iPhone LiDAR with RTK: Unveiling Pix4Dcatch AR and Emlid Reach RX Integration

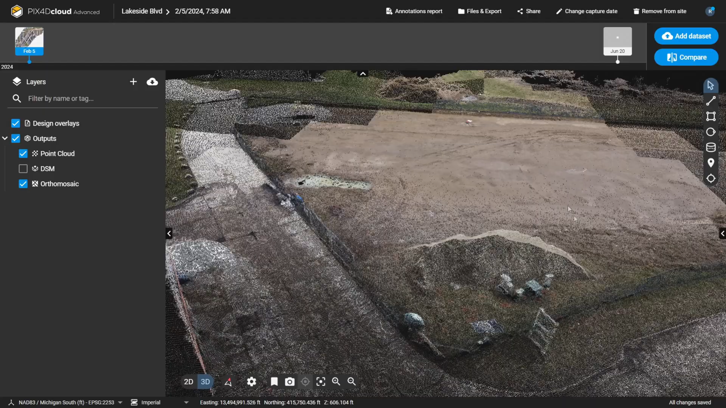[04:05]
So this right here is the site.
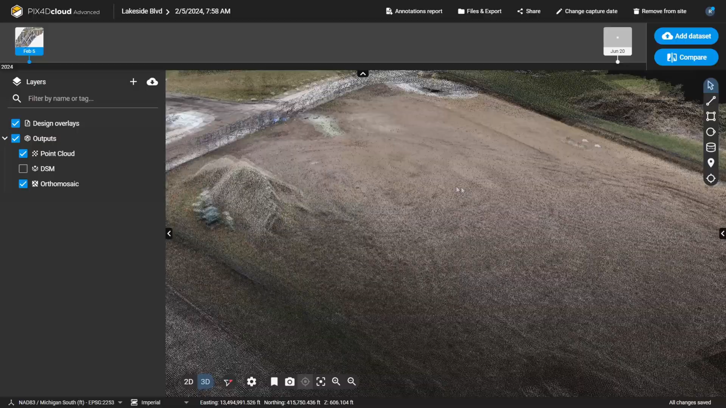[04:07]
As you can see it's bare bones. It's empty. There's nothing more than just a stockpile right here and we can
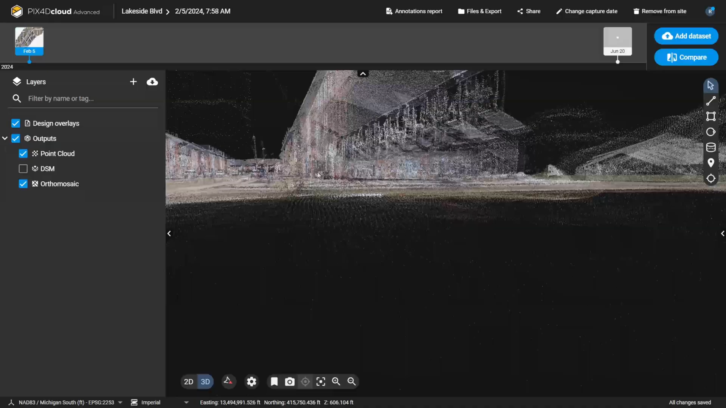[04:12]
see the fence going around preparing for construction. Now the benefit of just scanning this with your phone is that you don't need to coordinate an entire project.
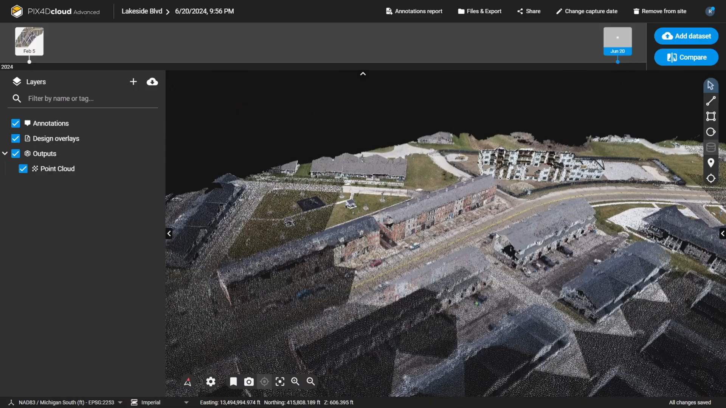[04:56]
And well there it is. There's the new construction.
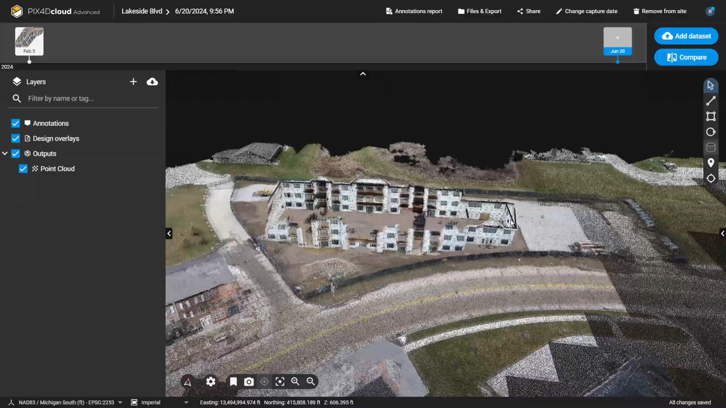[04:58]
This was all captured on Pix4D Catch and yeah this looks really nice.
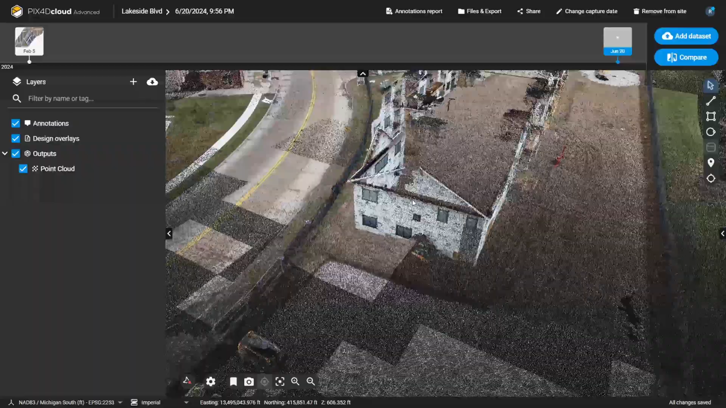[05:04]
Like it just blends right in. It fits in perfectly. Geo-referenced in the correct position.
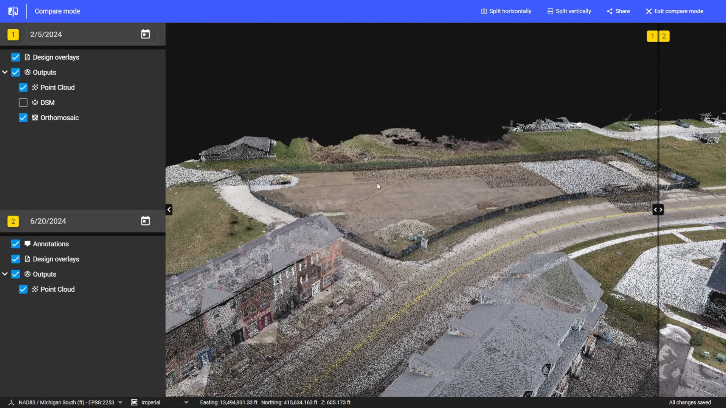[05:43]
the point cloud is loaded in here and I can just slide this and you can see the new construction just coming in seamlessly.
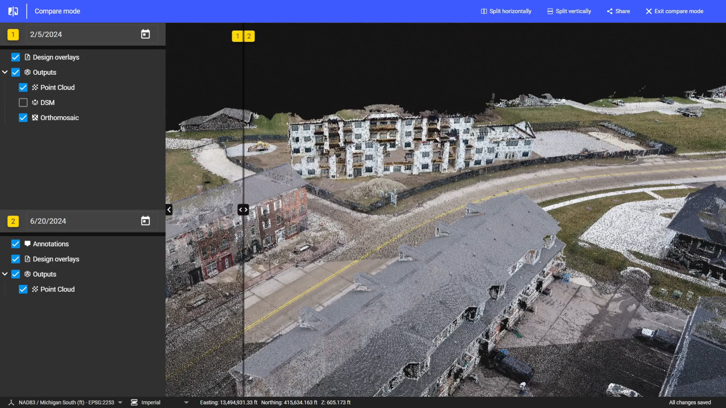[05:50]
So this is pretty cool. I can actually see before and after and this is referencing the same drone point cloud so I don't have to fly the entire site again.
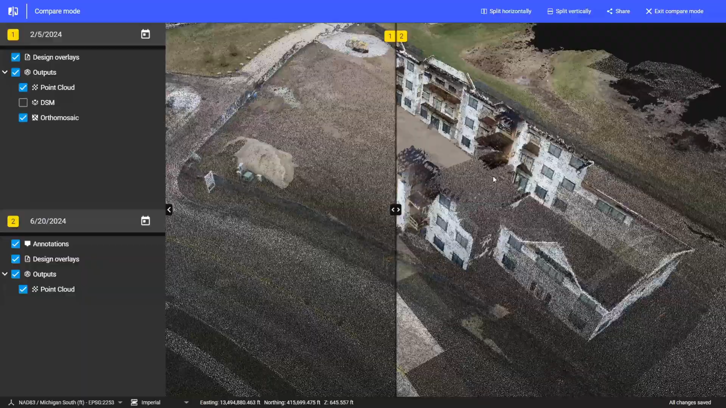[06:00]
I can just walk around my phone process in the cloud or
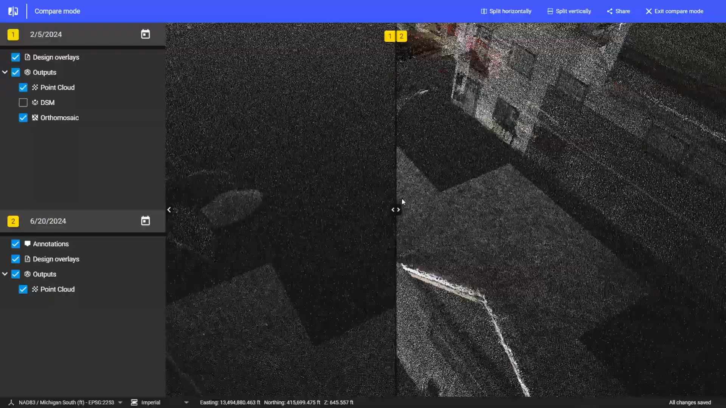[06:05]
in Pix4D Matic and then compare it to what I had before and
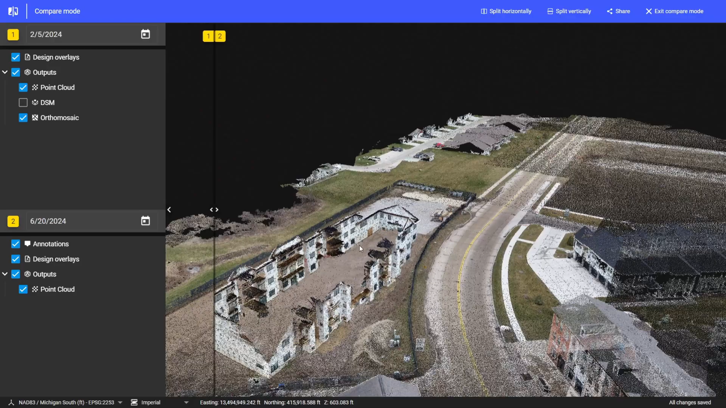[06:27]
I might have missed with my iPhone and just add it into the master point cloud that we may have collected with our drone.
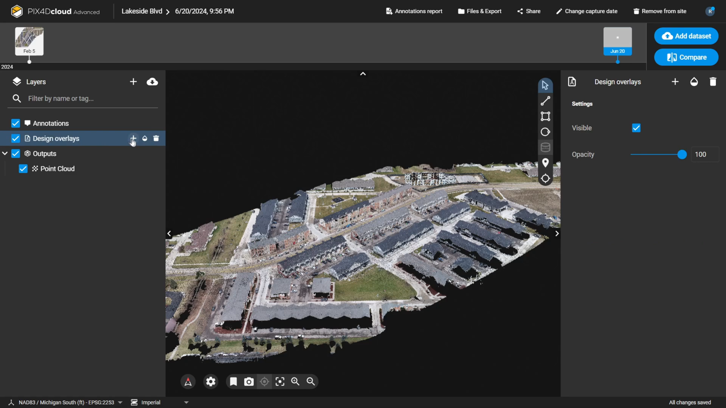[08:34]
Over on Pix4D Cloud I'm going to click on the design overlays and then add a new overlay. And then the vector design I'm going to select the DXF. There is the file that I want and then I will say open and it's going to upload and then it will process. This usually just takes a few minutes.
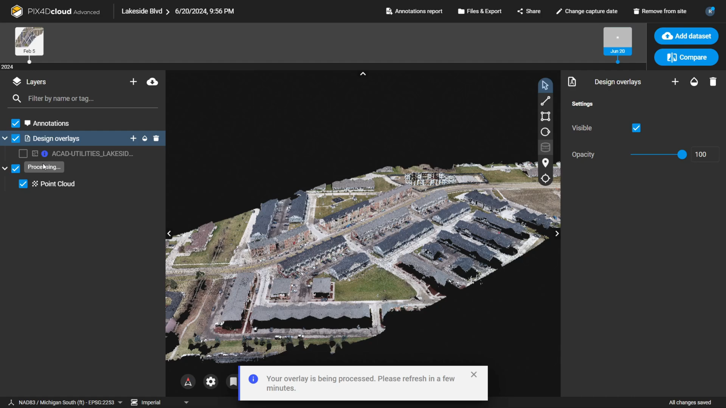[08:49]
It's not a lot of work. And if we look at this in the 2D space, there it is.
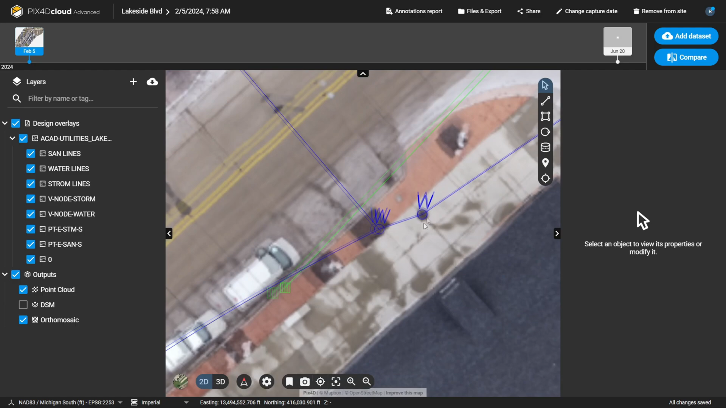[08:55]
We can see this is water. Here's the storm.
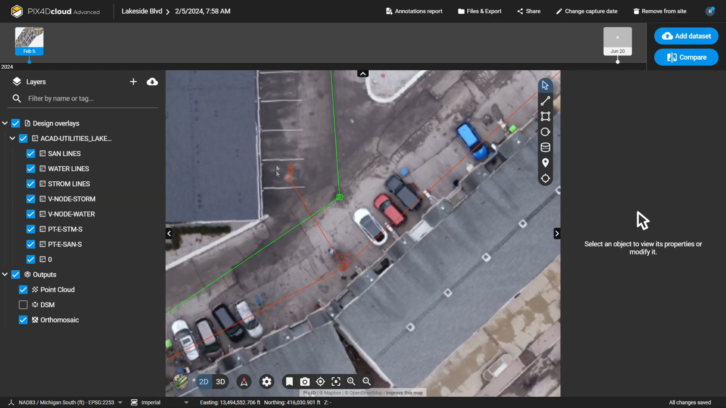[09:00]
And then the orange here is the sanitary. You can also view this in 3D.
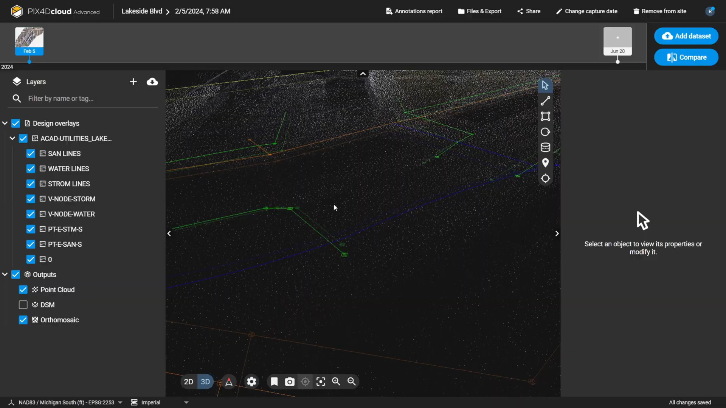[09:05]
So there's the overlay of all the utilities in 3D.
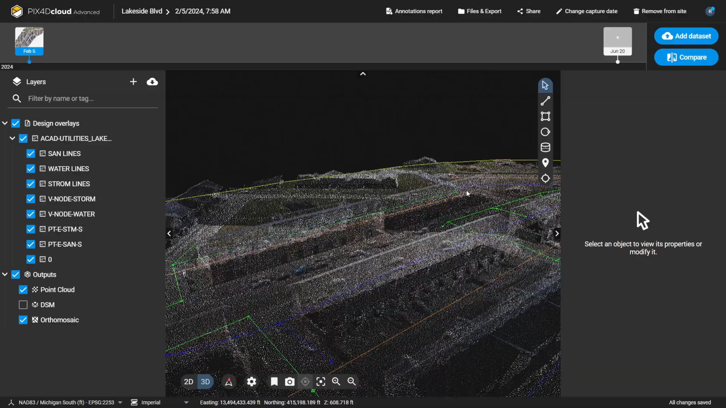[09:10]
So this is like an extra layer of reality that we obviously cannot see. This is all engineering plans.